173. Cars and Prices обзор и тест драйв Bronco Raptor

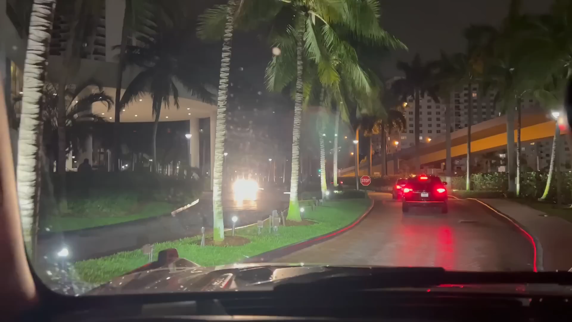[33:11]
любимая рубрика прохлевом вот человек есть с дальним светом и слепит вас видите ну там встал с дальним светом там с нормальным светом а он с дальним едет ну что показать